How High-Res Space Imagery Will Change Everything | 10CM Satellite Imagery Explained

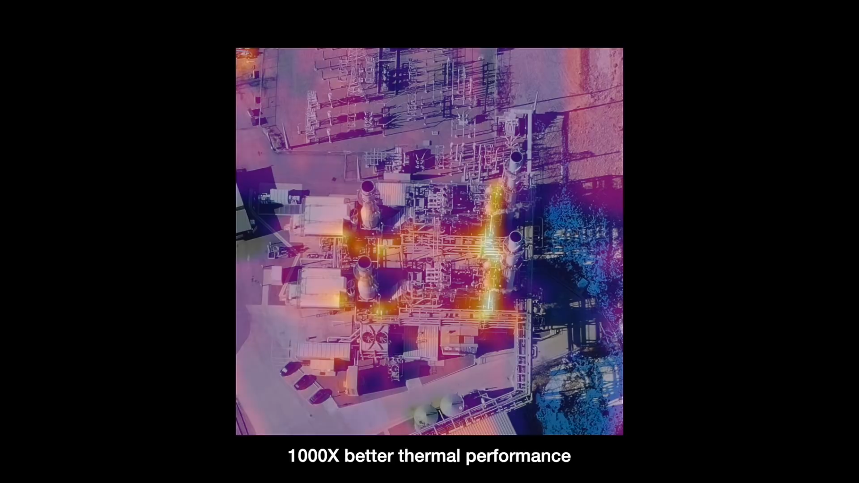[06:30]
And that's because the thermal is imaging heat. So climate trace can take this heat signature and combine it with other fuel type and the service properties of material and calculate accurate carbon emissions day or night from every power plant in the globe.
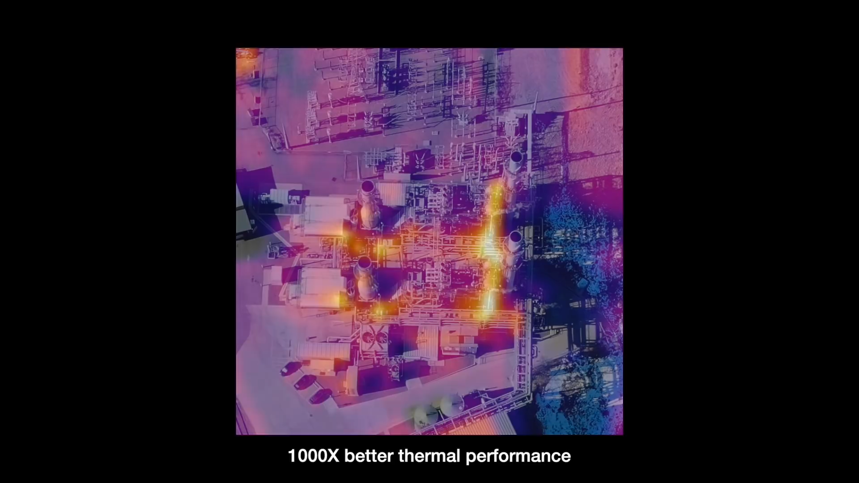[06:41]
So that's one example of the thermal.